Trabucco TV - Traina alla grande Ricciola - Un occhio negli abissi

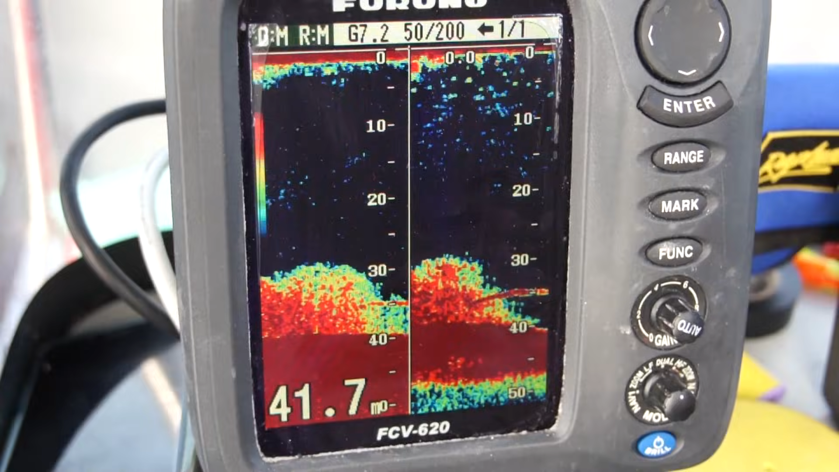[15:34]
On screen: depth 41.7 m
Simone ce l'aveva garantito, ci aveva avvertito che in zona erano presenti. Ora speriamo che mangi.
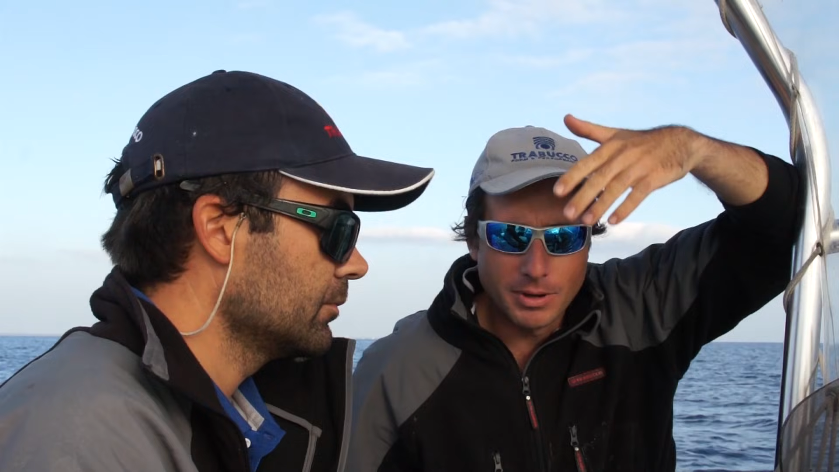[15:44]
Tanto più che, Simone, abbiamo le riprese della telecamera subacquea, quindi insomma...
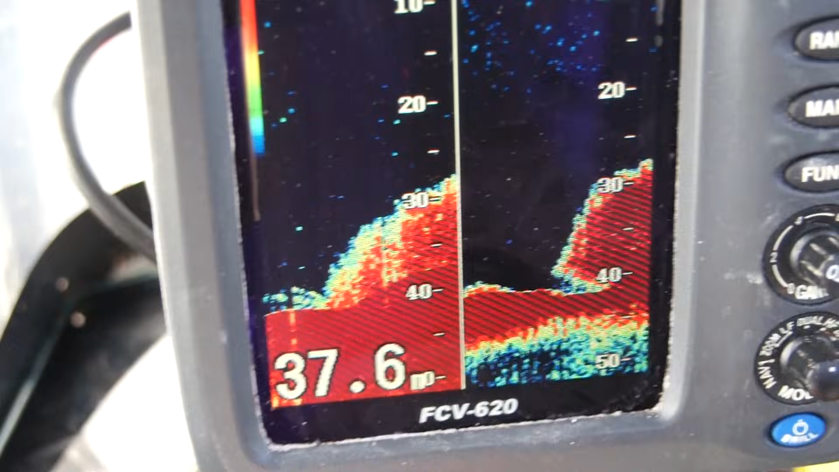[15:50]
Sì, le marcature, Saverio, come hai detto tu, sono veramente imponenti, sono delle marcature veramente ben disegnate, quindi speriamo che almeno una ricciola ci degni della sua presenza.